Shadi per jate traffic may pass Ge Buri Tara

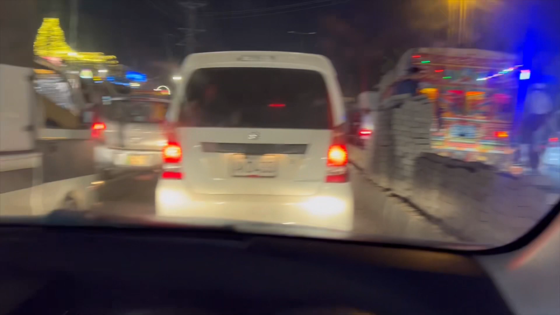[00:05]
ٹرافک سے ایزی نکل گئے ہیں ہم بزے ہوئے ہیں ٹراکس السلام علیکم جناب کیا حال چال ہے ساکت بات کر رہا